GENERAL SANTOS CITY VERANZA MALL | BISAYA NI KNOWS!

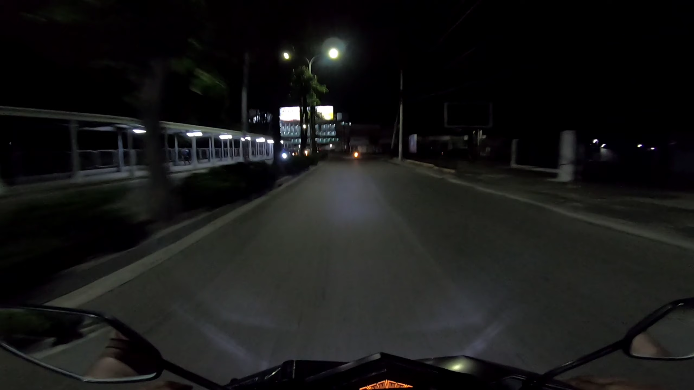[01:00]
So this is General Santos guys pag gabi. Eddie, wow. Yan. Unlike before nung hindi pa laganap yung COVID, napakaraming nagtitinda ng pagkain dito banda. Yan, dito nakahilera halos lahat yung nagbebenta ng pagkain.
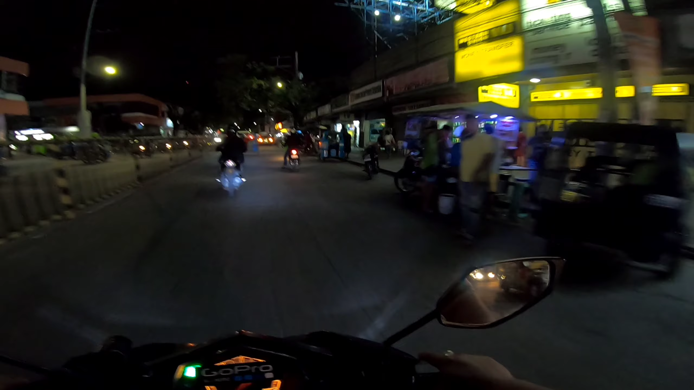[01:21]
Ngayon meron naman pero hindi na siya katulad dati kasi dati puno yan eh. Dito kadalasan nagkikita-kita kung ano na, uwian na kasi daming pwedeng kainan dyan. Pasok tayo dito sa Veranza Mall.
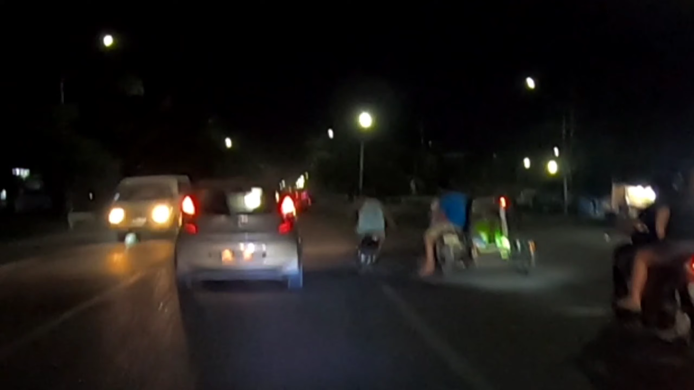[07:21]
Grabe. Kayang ganun, guys, ha, okay? Alalahanin natin na pwede tayong makadamay ng iba pang riding public or ibang motorista. Yung ganun yung iaasal natin sa daan. Siguro, dito na lang namin tatapusin tong vlog natin for today.